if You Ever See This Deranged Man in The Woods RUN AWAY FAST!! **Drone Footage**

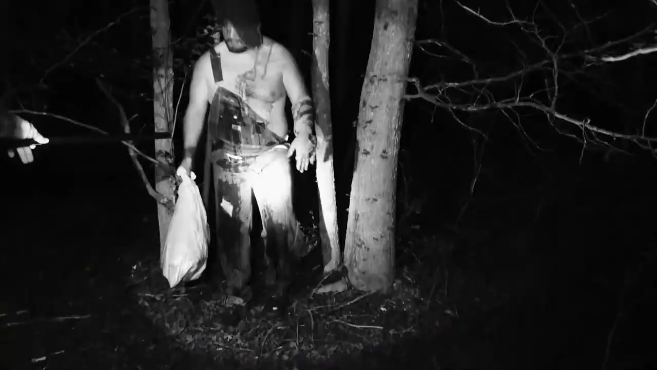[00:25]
Forward. Stop. Forward. Holy. Tell me you got all this blood from a deer.